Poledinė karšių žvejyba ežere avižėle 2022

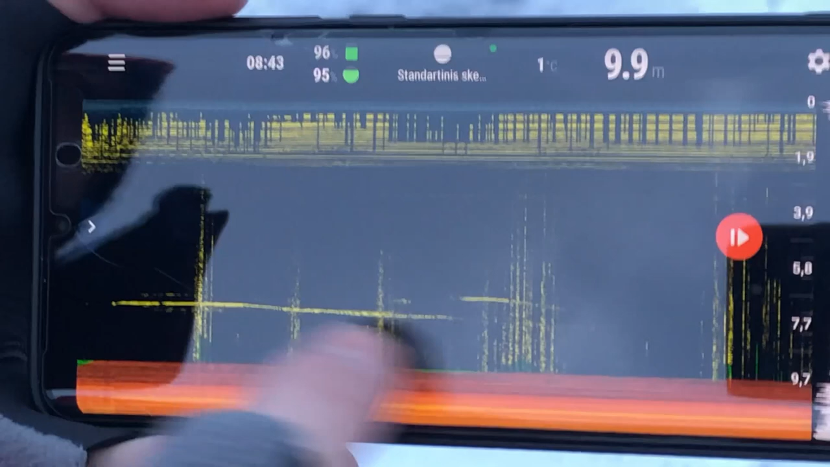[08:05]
On screen: depth 9.9 m, water 1°C
bet aišku, aš išjungęs žuvų simbolius, nes jie mane erzina šiek tiek, klaidina.
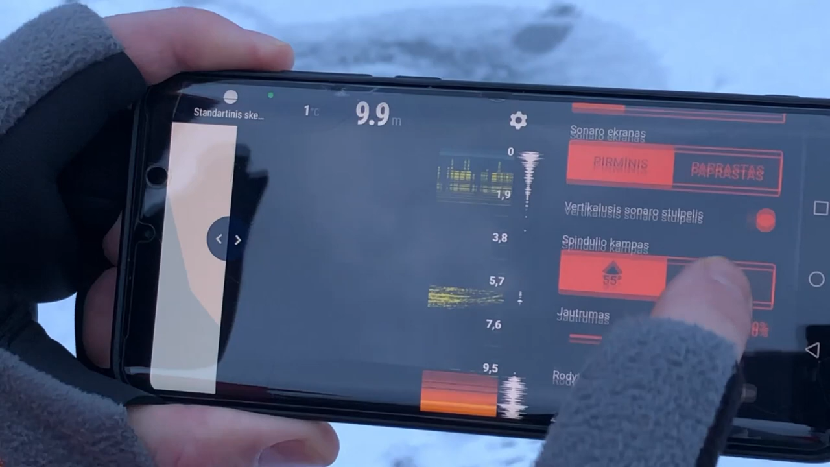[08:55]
On screen: depth 9.9 m, water 1°C
Tai aišku, įdomu, tai žmonėm. Va, su žuvėm ir jie rodo, kad žuvis yra
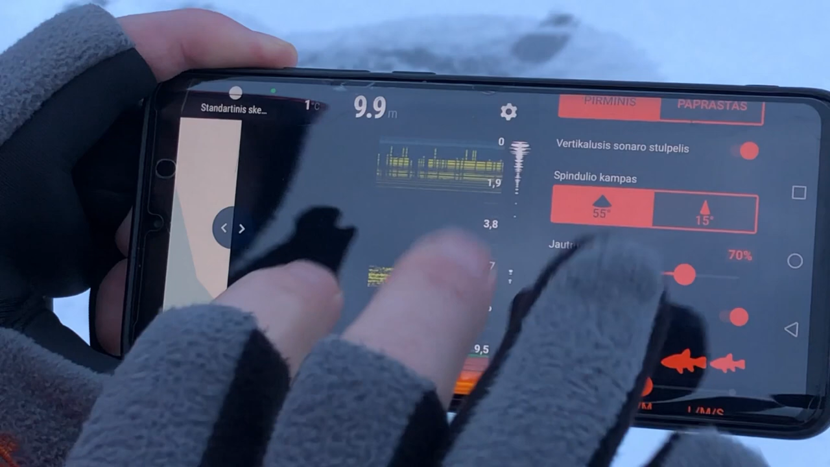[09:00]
On screen: depth 9.9 m
ties 6,5, ties 7 metrais. Jo. Bet yra ir paliai dugną.
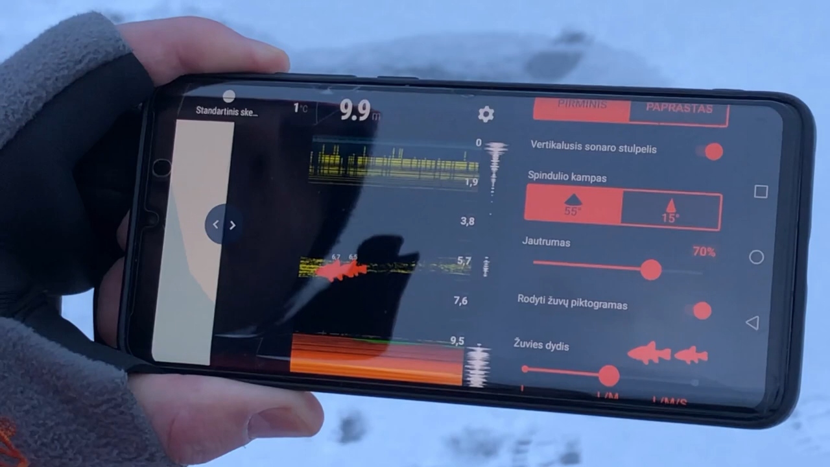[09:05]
On screen: water 1°C
Ne, ir paliai dugną piešia. Reiškia, mes teisingoj vietoj, teisingų kelių. Aišku.